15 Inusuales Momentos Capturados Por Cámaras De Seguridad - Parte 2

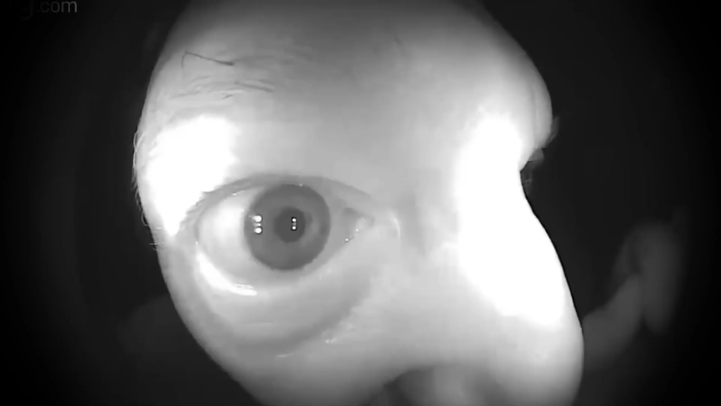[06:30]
los ojos enormes de una persona que quería mirar directamente a través de la mirilla.
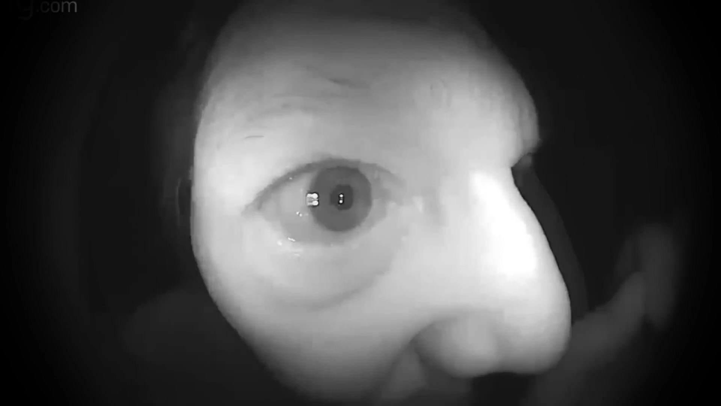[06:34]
Después de unos momentos, el desconocido se retira un poco de la puerta,
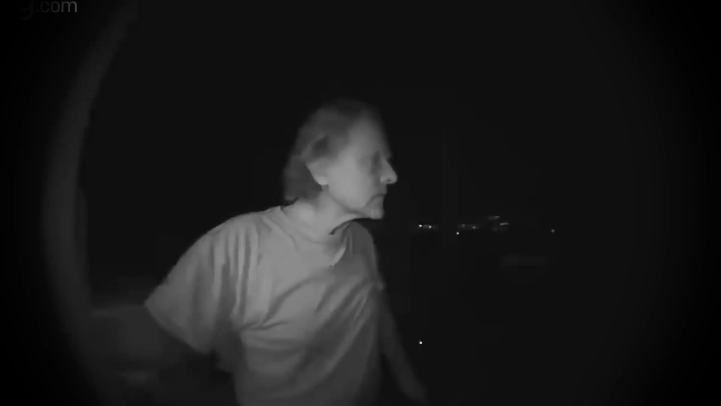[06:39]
mientras murmura hacia sí mismo, cosas que no podemos entender mientras toca el timbre de la puerta.